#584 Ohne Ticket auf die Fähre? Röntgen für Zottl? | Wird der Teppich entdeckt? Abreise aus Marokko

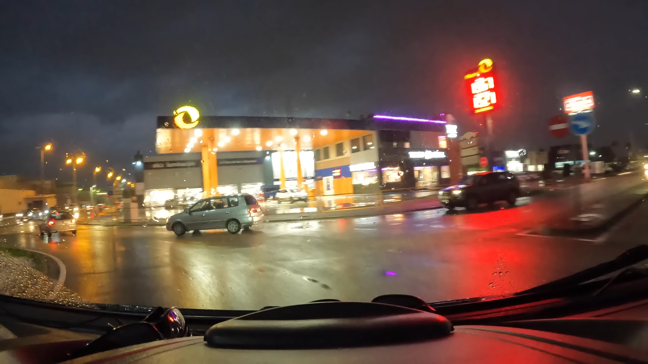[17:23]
Wir wollen, wie mir scheint, laut Google zum Lidl.
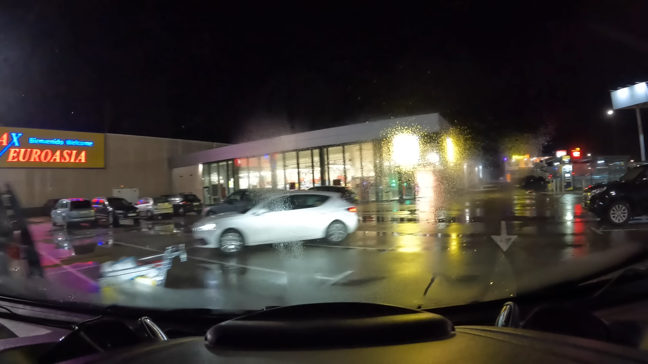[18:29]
So nochmal Vollmacher hier bei der günstigen Tankstelle.
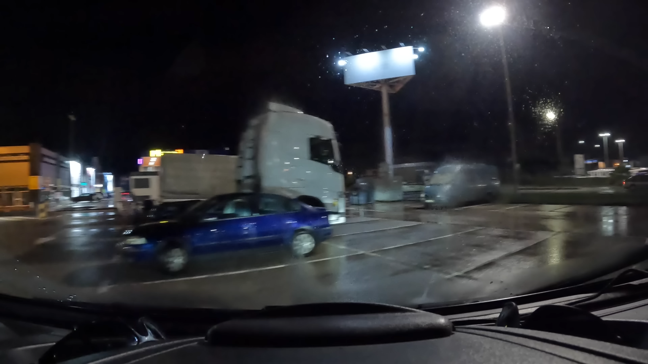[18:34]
Und dann uns vom Acker machen.
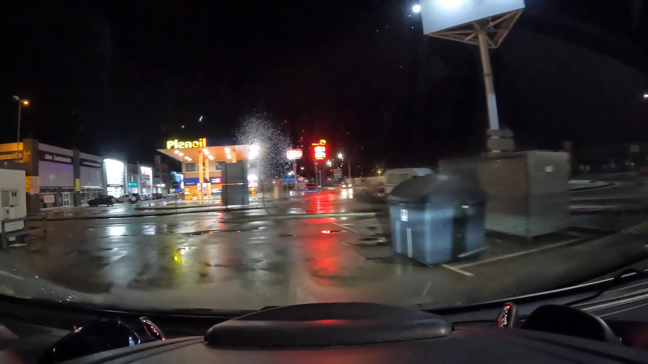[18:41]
Richtung Frankreich mal grob gesagt. Irgendwie stehen ja etliche Camper rum. Ich weiß nicht, ob die hier alle pennen.
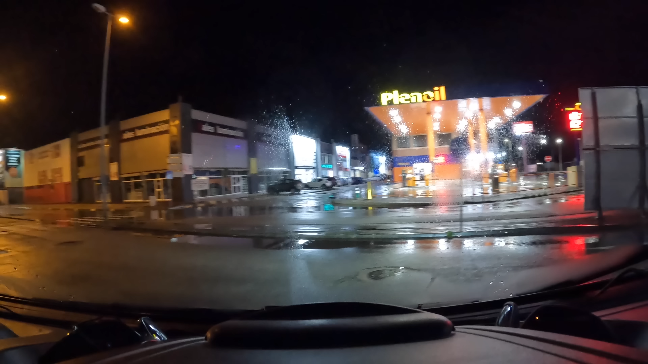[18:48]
Kommen wir jetzt hier auch raus. Ja, sieht gut aus.
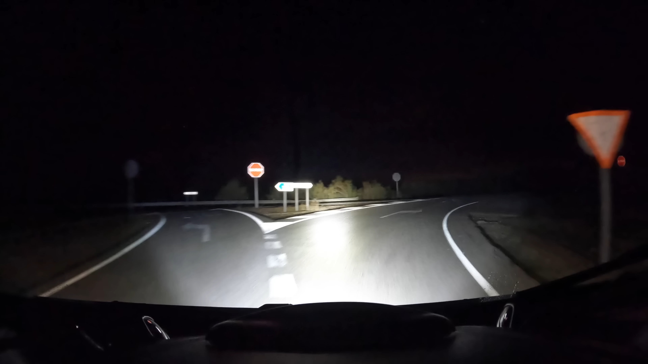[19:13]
10 Grad haben wir noch. Huch. Ein Hafen hüpft von links nach rechts. Jö. Und wir gucken mal, wo es hier hingeht.
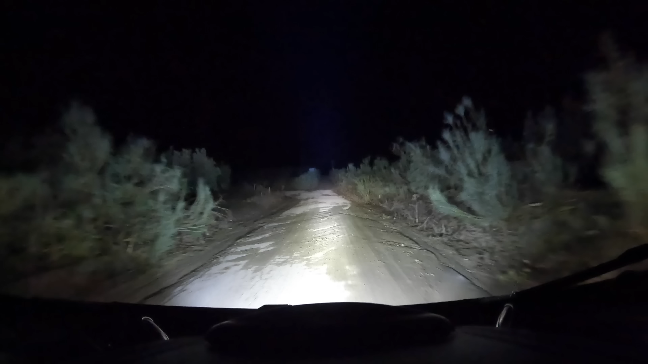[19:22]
Das sieht schon fast aus wie in Marokko. Ziemlich. Dreckert. Oh, schön heiß über Quaren. Kopf.
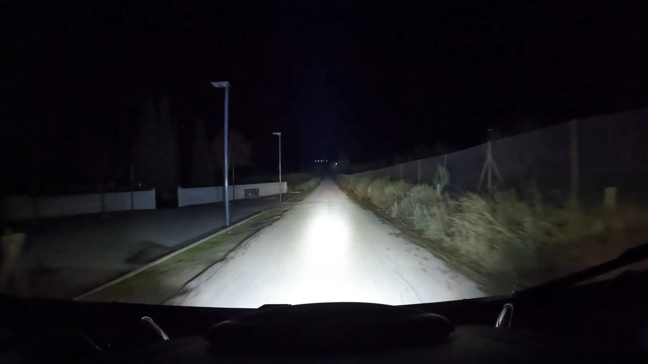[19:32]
Wimmelt hier nur so von den Viechern. Reichter Nieselregen. Ja, es gibt auch nicht wirklich Alternativen in der Nähe.